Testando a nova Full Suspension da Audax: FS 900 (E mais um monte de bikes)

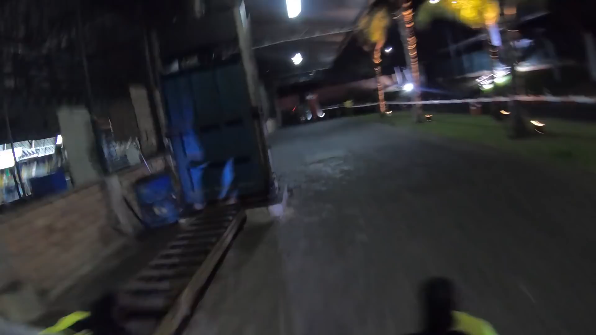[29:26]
Marcha mais leve para fazer a subida.
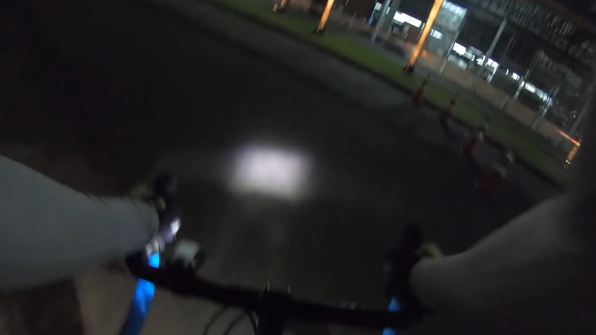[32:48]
Na curvinha, indo para a rampa.